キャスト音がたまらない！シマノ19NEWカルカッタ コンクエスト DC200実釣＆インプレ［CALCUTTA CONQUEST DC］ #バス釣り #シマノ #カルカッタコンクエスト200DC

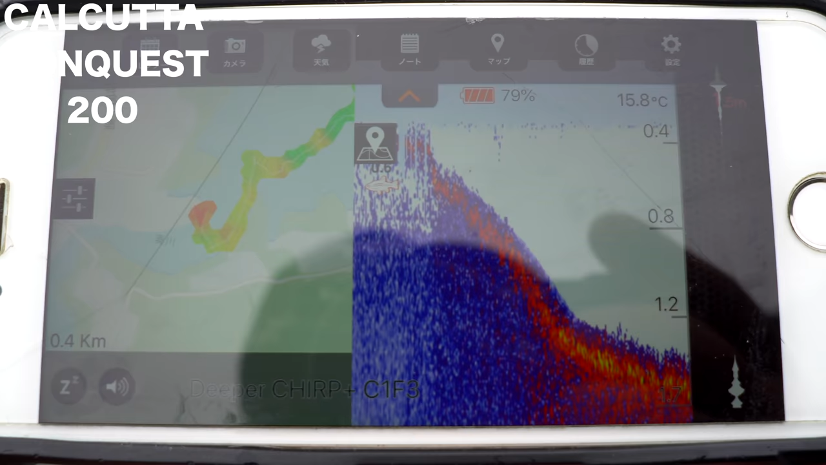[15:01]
On screen: water 15.8°C
ちょっと調べながらやってるんですけど、水温はね、申し分なくて、で、
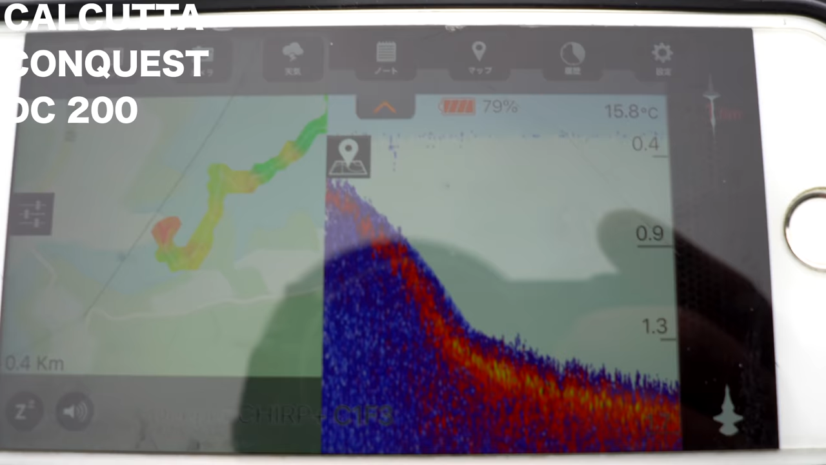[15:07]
On screen: water 15.8°C
こっちがね、ちょっと深めなんですよね。
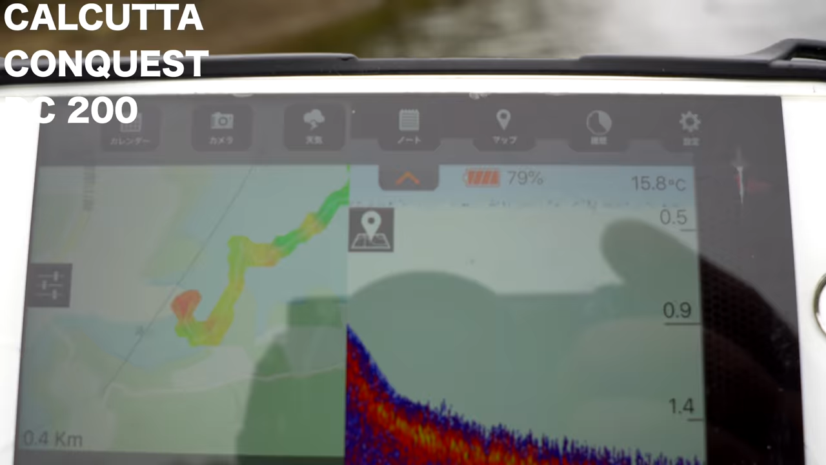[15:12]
On screen: water 15.8°C
深いところから、あっちのね、浅いところに急激に駆け上がっていく。